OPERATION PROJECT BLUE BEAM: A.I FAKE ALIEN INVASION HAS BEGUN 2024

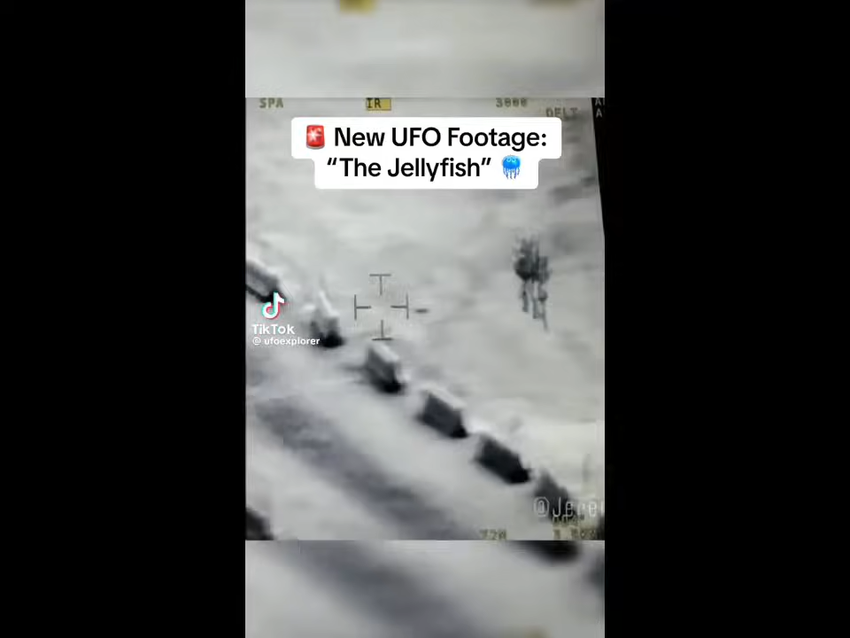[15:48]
It's in thermal. It was filmed on a weapons platform.
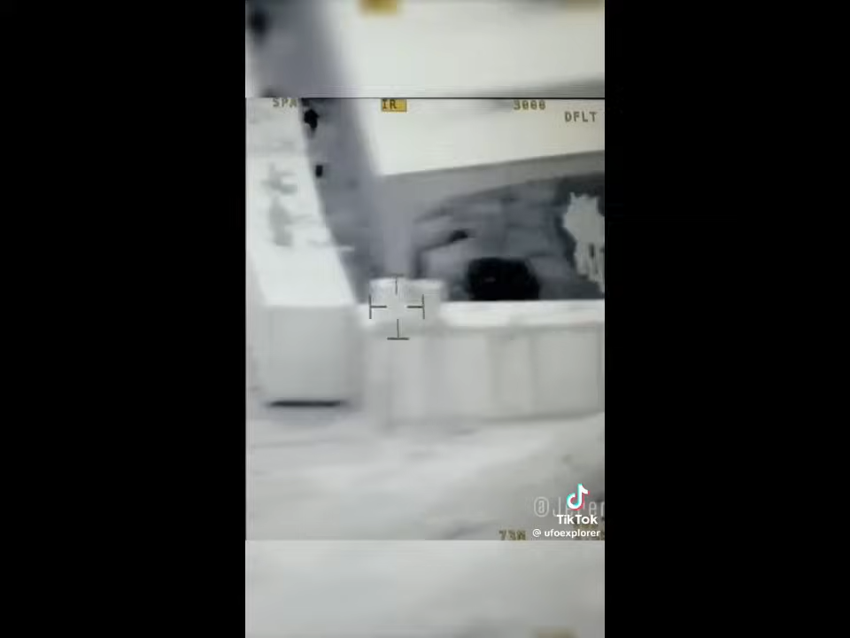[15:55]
You see that there's a dog there. See the animals are black. I'm assuming this is black hot.
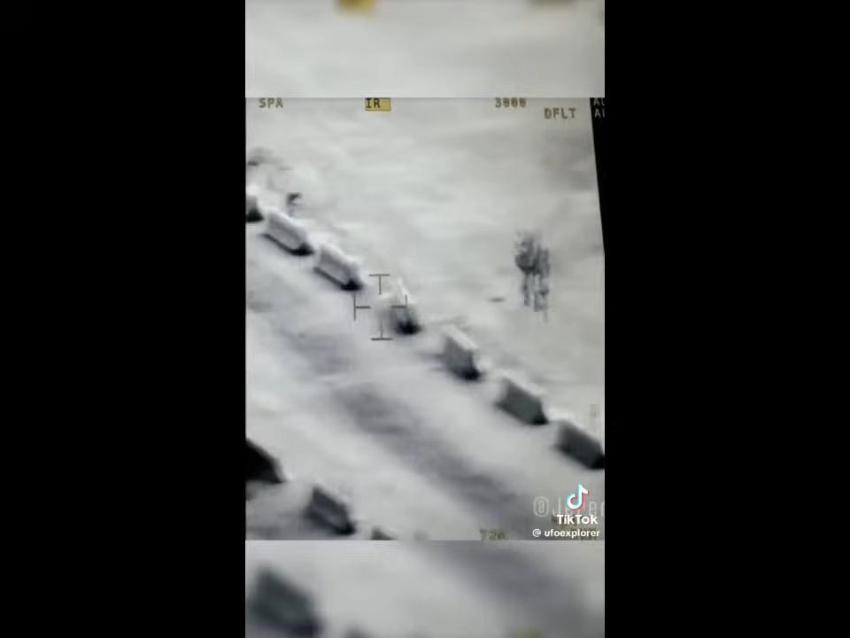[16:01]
You see the object just went to white. And you'll see it going from white to black. White to black.
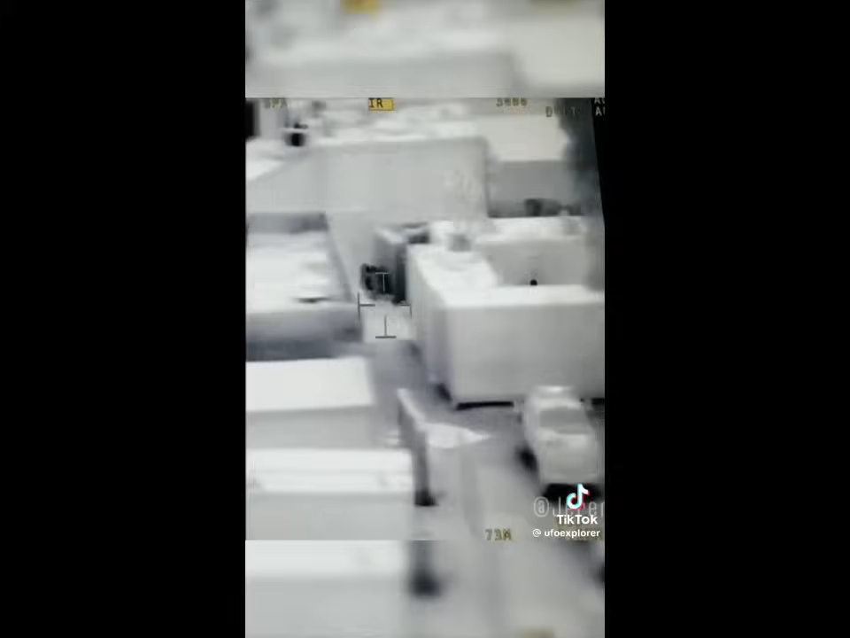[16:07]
And that's basically showing the heat differentials. It's going like hot and cold.